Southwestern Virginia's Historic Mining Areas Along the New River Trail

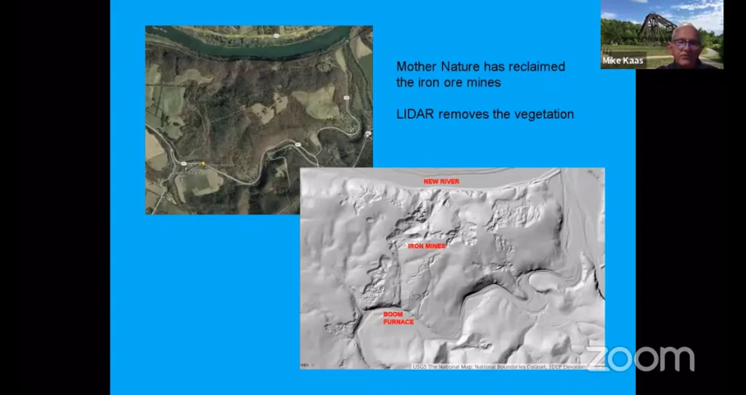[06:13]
And I'm going to show you a few other images that really have helped me as we explore some of these areas. So that's the boom iron furnace. Now let's move a little further down the trail, and we get to the site of the Bertha iron mines. Now, Bertha is an interesting spot.
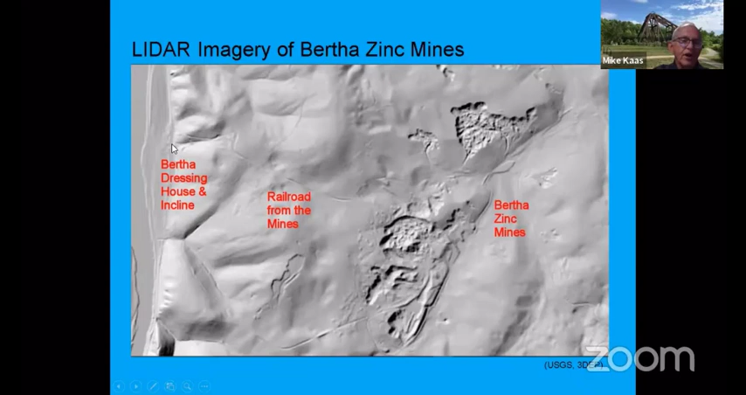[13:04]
And you can also see a track. Part of this is a road, but it's also the same track that the narrow gauge railroad took to the dumping point above on the hill, above where the flume went down to the ore dressing plant. And I want to zoom into this area here where it says Bertha Ore Dressing House, because on LIDAR, you can even see foundations. Now, when we went out to look at this site, I went out with the park superintendent. We had a heck of a time finding these things because there's such dense undergrowth here. But sure enough, they were there.
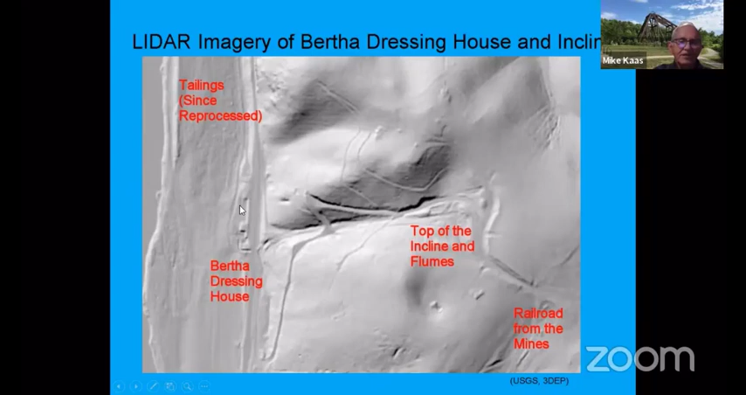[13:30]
We mucked around a little bit, and sure enough, foundations are still there. Everything else is gone. But if you get up halfway up where the this shows the view at the top of the top of where the mining camp was,